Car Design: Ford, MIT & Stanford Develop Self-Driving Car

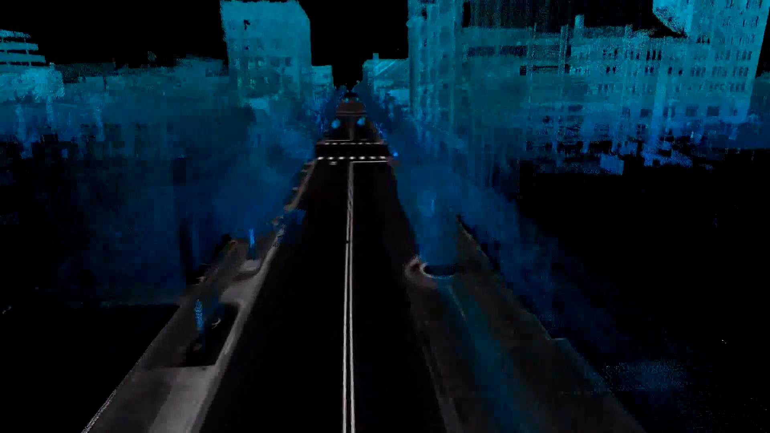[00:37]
Our partnership with the University of Michigan and State Farm really helps us accelerate the development of this technology.
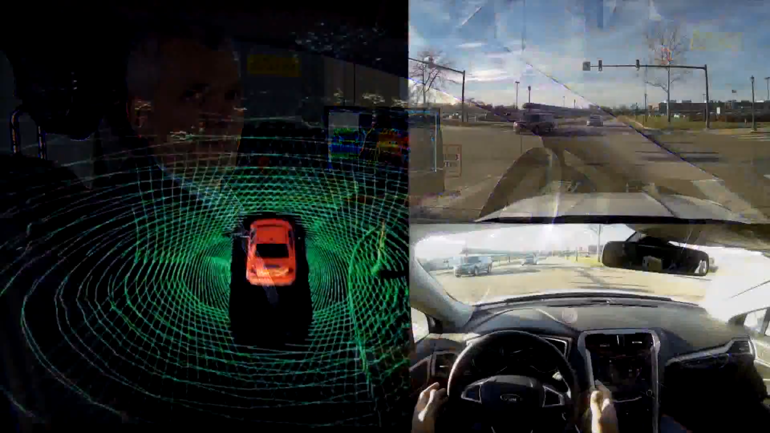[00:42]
What's different about this car is that it can see what's around it, 360 degrees, all the time, out to a football field in length, all around the vehicle. Unlike a driver that can only look at one direction at a time and only concentrate on one thing at a time, this system can look all around the vehicle, have complete situational awareness,
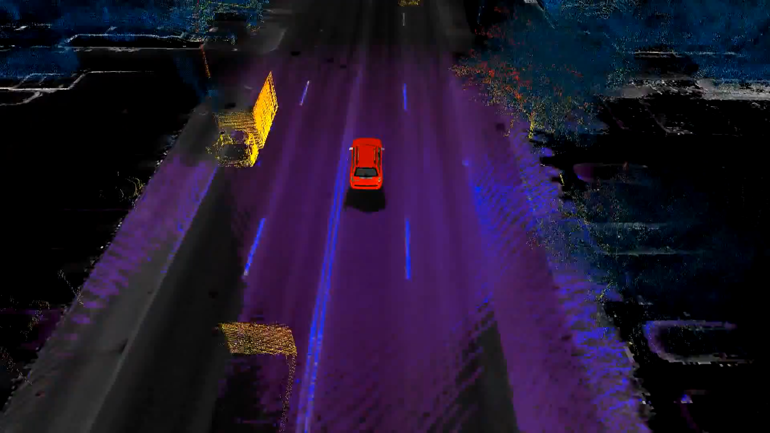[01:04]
understand what's happening, and will be able to react to what's happening around it
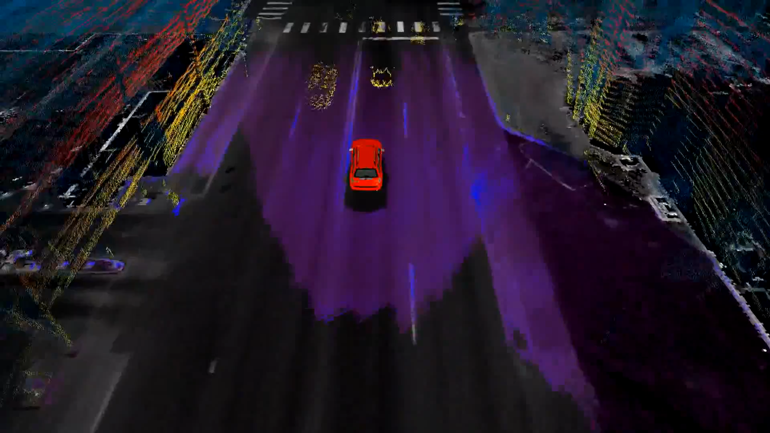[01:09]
or inform the driver so the driver can react to what's going on around it.
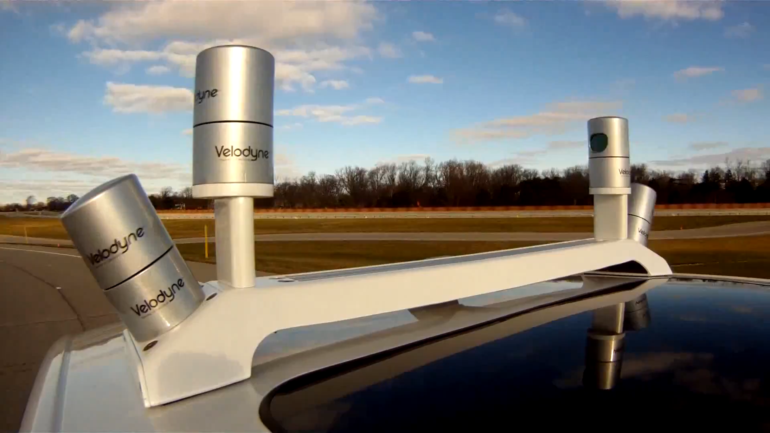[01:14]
A pulse goes out, it bounces off an object, and then it comes back, and then the time it takes to go out and come back,
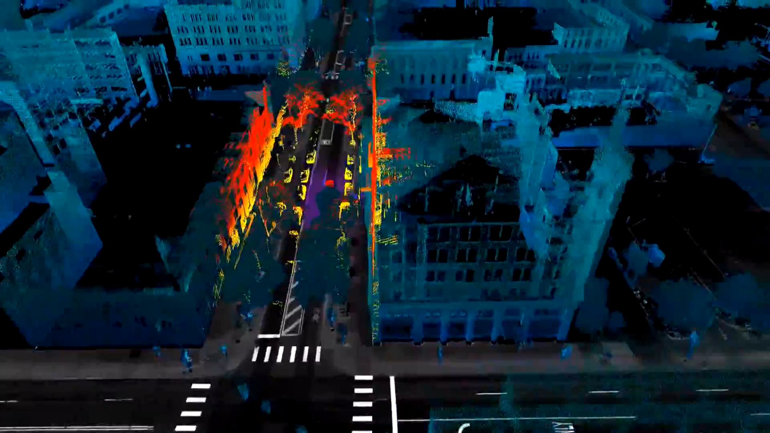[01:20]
we can measure then the distance from the source to the object.
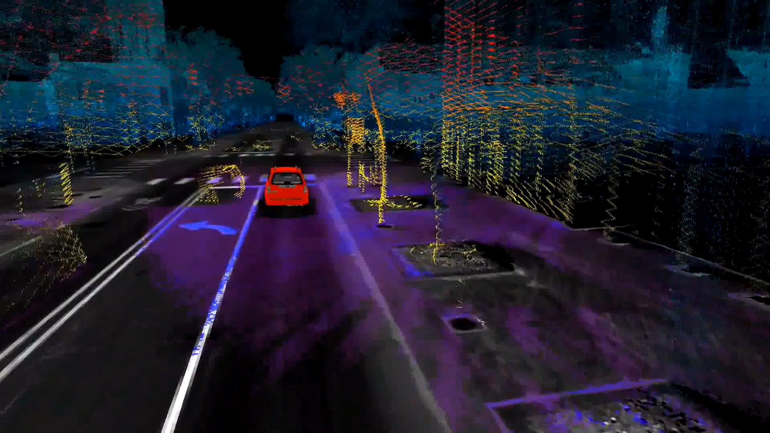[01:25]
So that's where we use light. Light is much faster than sound. It has much more fidelity.
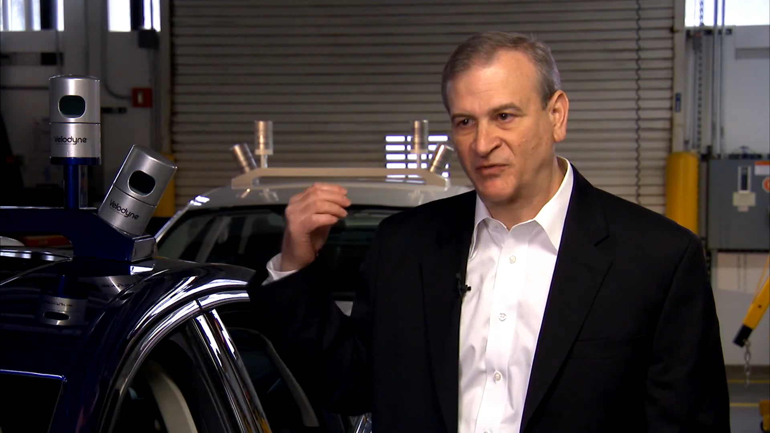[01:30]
We get much smaller pixel size, so we can get essentially HD-type quality imagery off of the LiDAR.
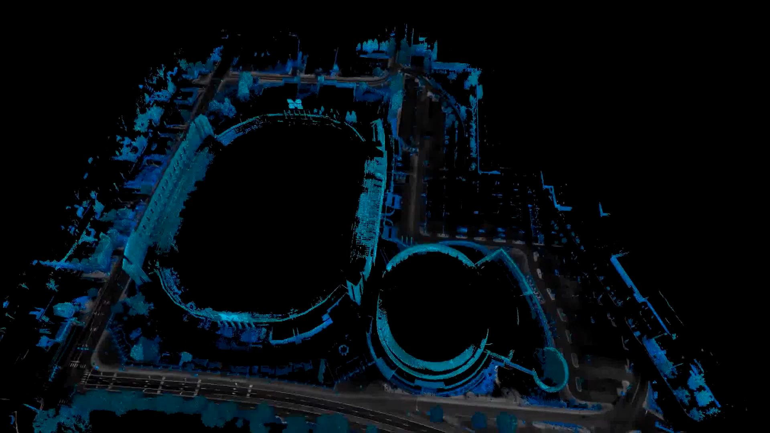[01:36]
And with that, then,
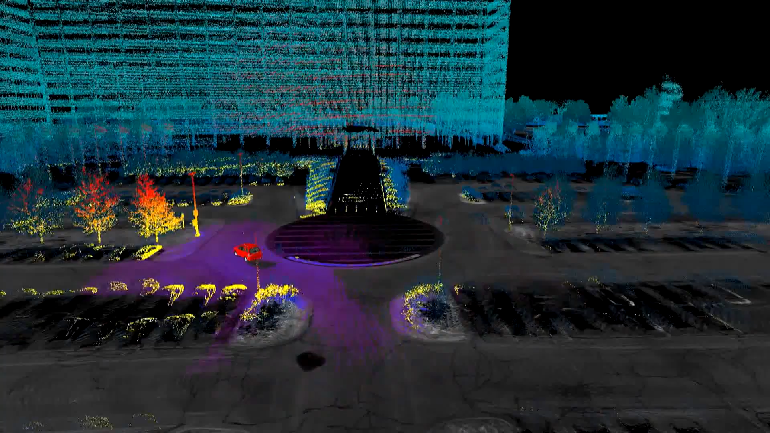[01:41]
we can make 3D images or very detailed and accurate maps that look like what you would see in a high-end video game.
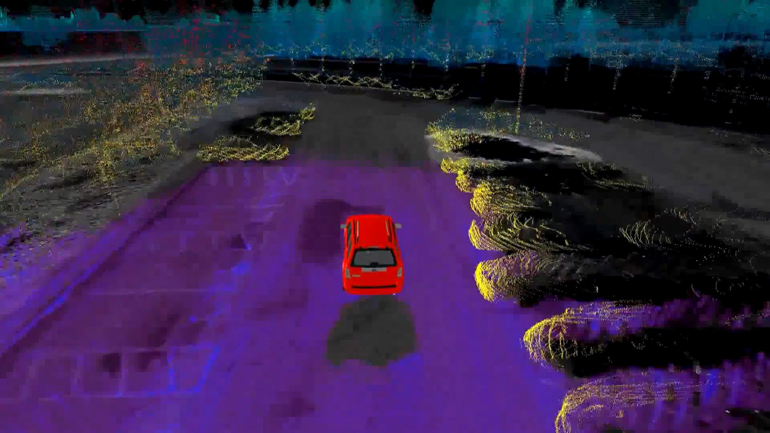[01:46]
And we really look at it as an extension of many of the technologies that we've got in our vehicles today.